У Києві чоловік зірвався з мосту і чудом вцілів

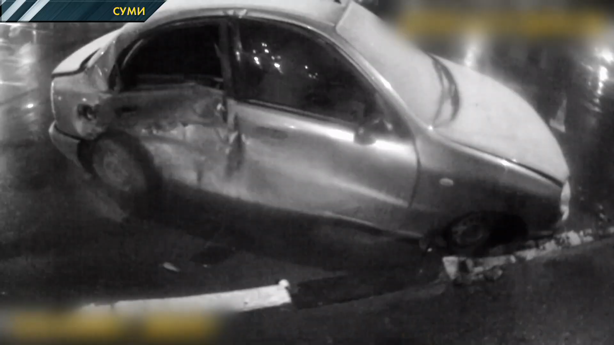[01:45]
Останній пролетів на заборонний сигнал світлофора і під час спілкування з патрульними ставало ясно, чому. Він п'яний, але має відмазку.